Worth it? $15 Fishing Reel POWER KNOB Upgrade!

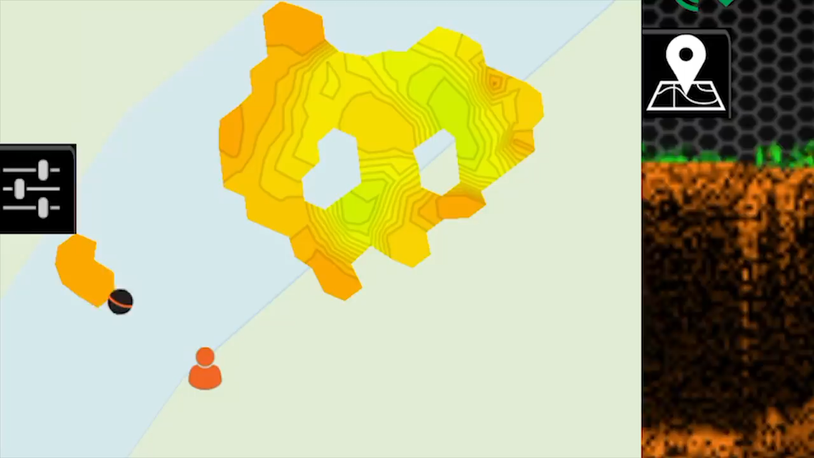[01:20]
A depth map of all the areas you fish.
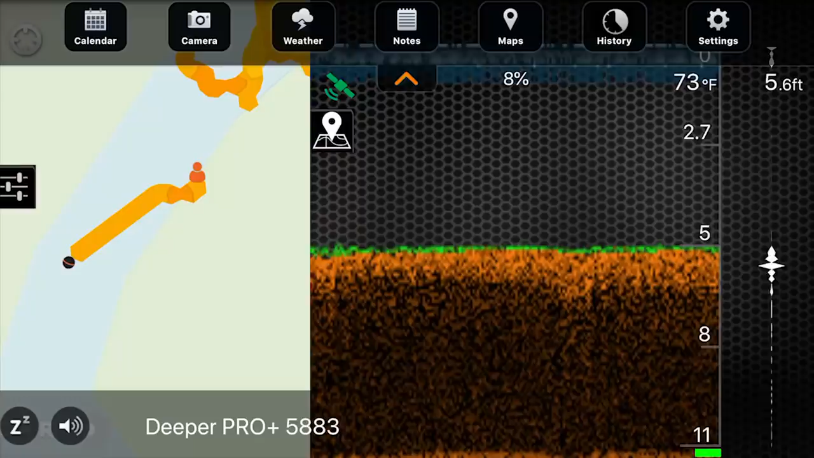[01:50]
On screen: depth 5.6 ft, water 73°F
As I pull the deeper through it'll it'll show the depths on this map. And I'm building a topography map on this.
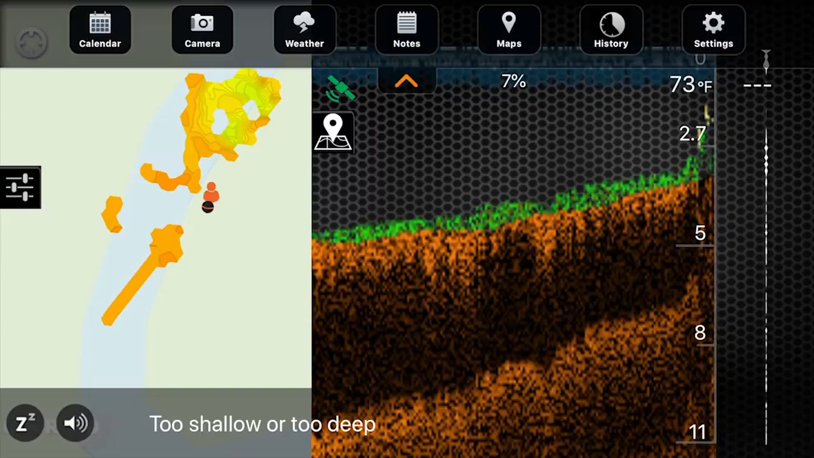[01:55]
On screen: water 73°F
Like the depths chart.
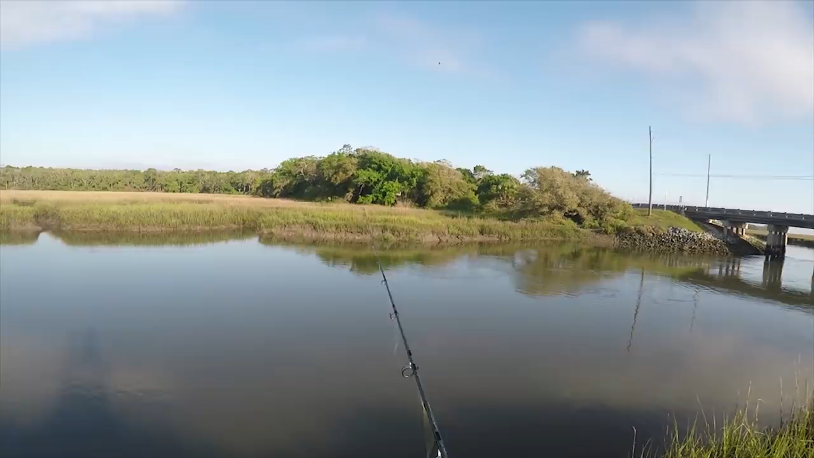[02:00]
So the more I cast the more detail it'll show.
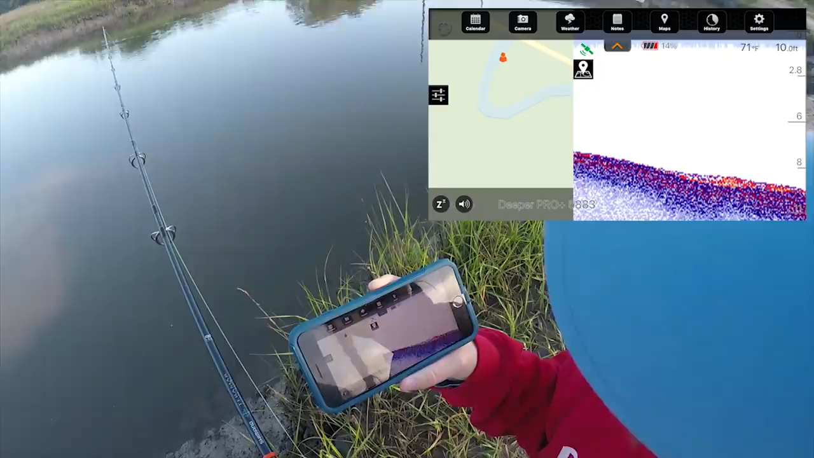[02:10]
On screen: water 71°F
Wow so this is like not even far off. Okay. Whoa. We're marking fish down there at 11 feet. We're marking a lot of fish down there. That's really cool. Yes. Wow so that's actually like a really deep channel. Oh my goodness. Yeah with this really deep there. Okay. Let's give that a chance. Okay. So 11 feet down.